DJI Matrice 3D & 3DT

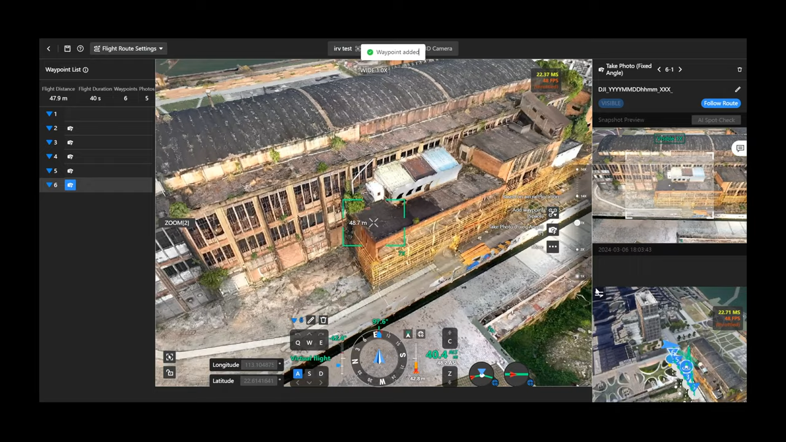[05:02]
DJI FlyHub 2 provides a first-person perspective to set waypoints and preview your mission outcomes with simulated imaging.
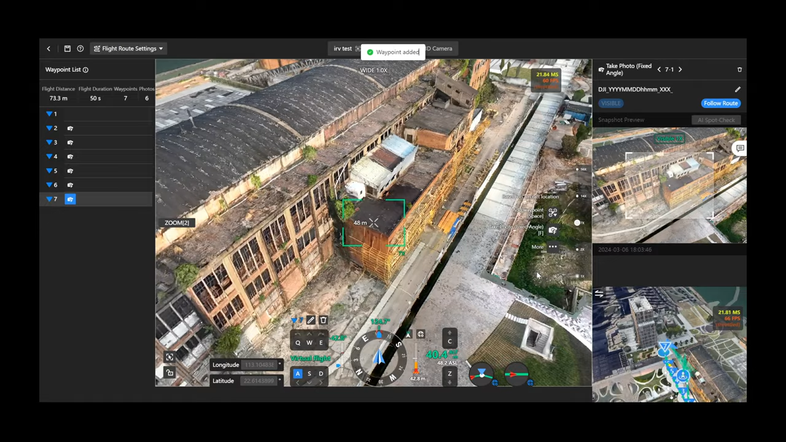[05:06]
Additionally, it also supports creating mapping missions.
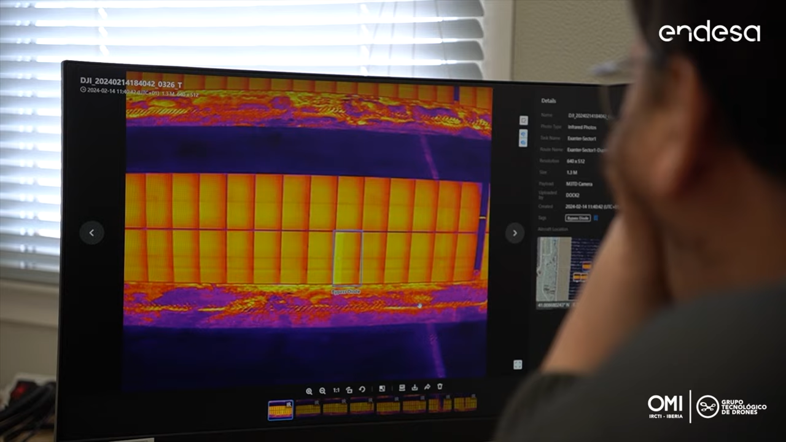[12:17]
by specializes companies from Spain and China.
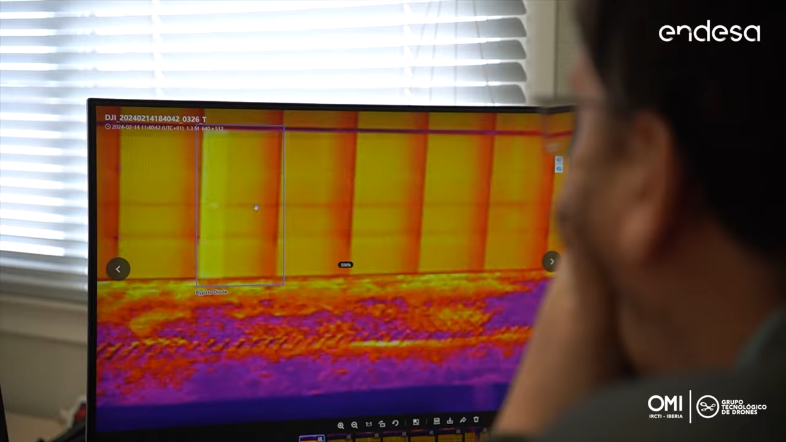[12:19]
High voltage line inspection, digitalizing the lines with the L2 LiDAR to use it like
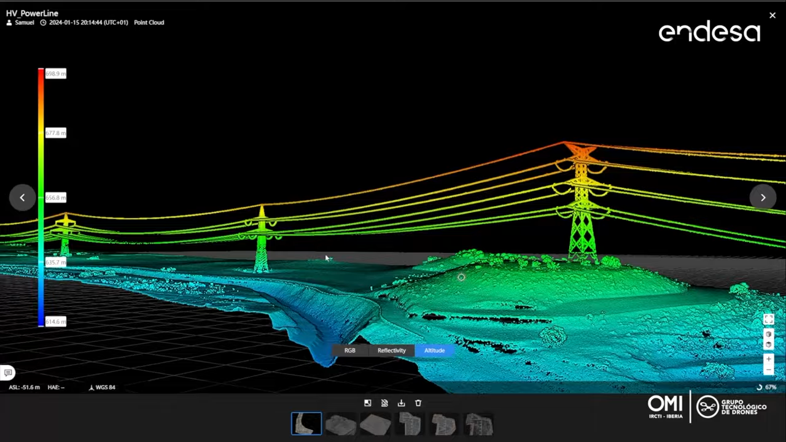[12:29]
a base map for operation planning and the
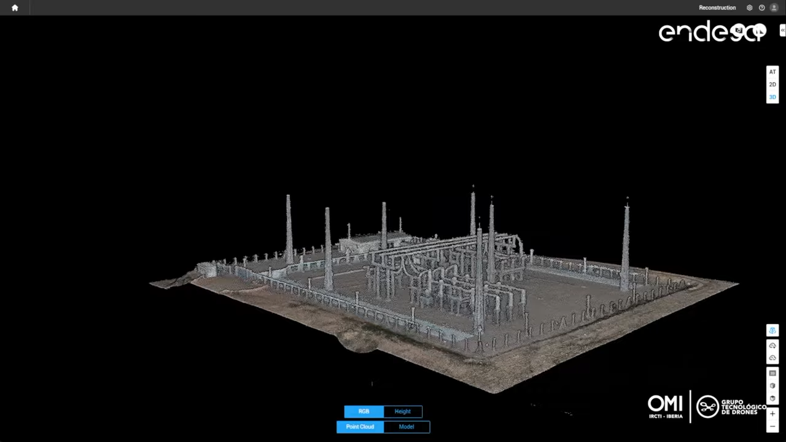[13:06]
And we achieved very good result to use it as a base map for generation of automated routes.